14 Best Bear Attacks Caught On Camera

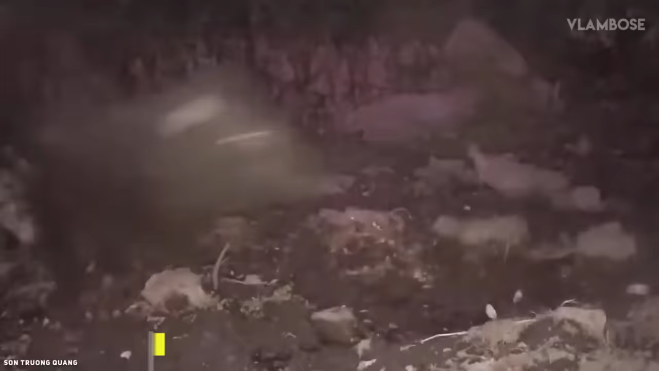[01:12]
In another video, the wild boars are running because they are being chased by a bear.
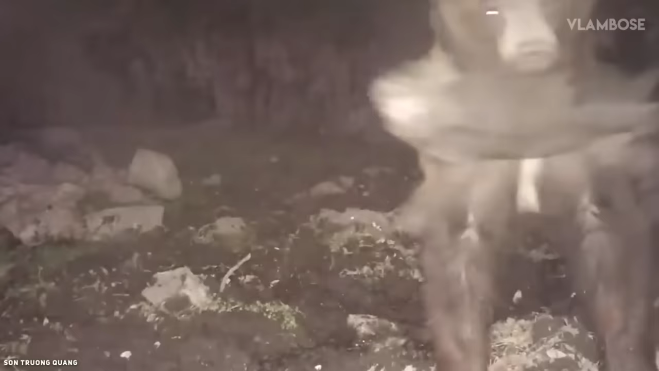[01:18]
The bear managed to catch one of them, the baby wild boar. The baby could only scream for help, but no one dared to help, including its mother.
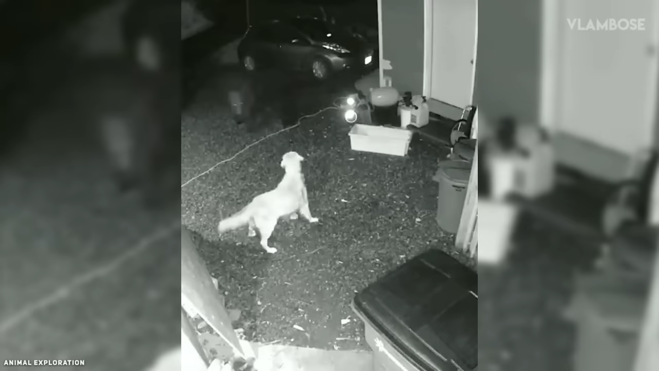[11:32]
The bear walked closer and closer to the dog, while the dog kept barking. It's a tense situation, because I can't imagine what would happen if the bear attacked the dog mercilessly. The dog remains unmoved from its place, and was ready for all the consequences. Luckily, the bear seemed lazy to fight, and it left the dog.